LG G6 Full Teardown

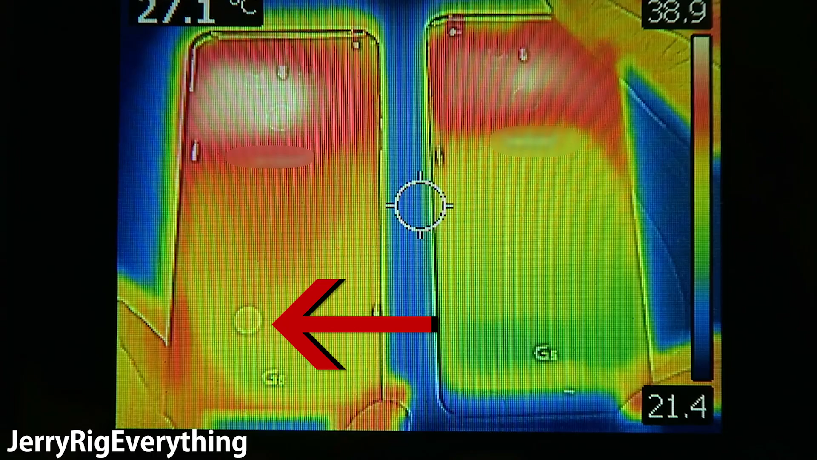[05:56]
On screen: spot 27.1°C
The one on the left with the circle sticker has no heat pipe inside of it, and the other on the right is a normal LG G6 with a heat pipe inside.
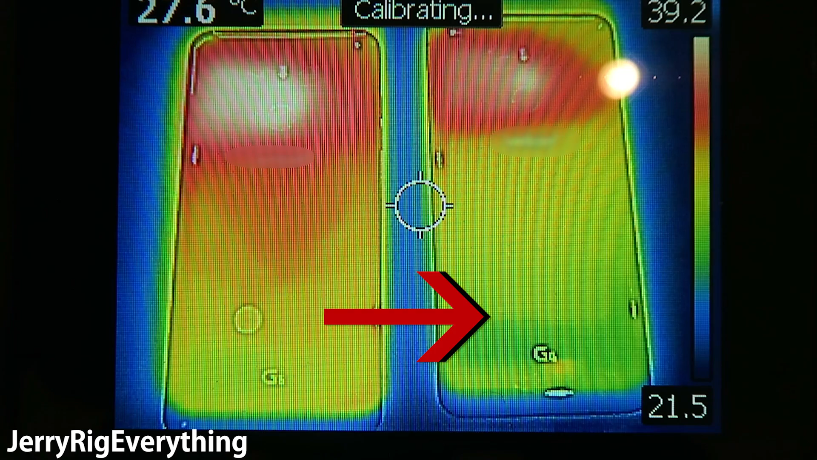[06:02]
On screen: spot 27.6°C
And now that we are looking at the visible facts, it's easy to see that the phone with the heat pipe is performing much cooler.
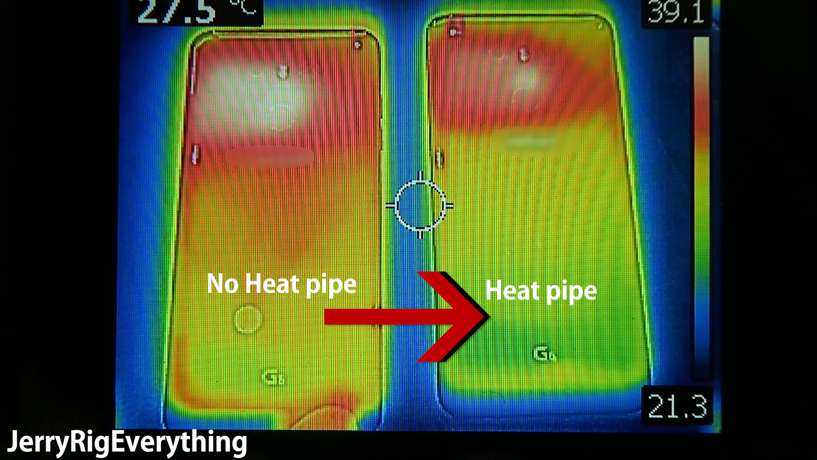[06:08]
On screen: spot 27.5°C
And a cooler phone means it will last longer and improve the lifespan of your device.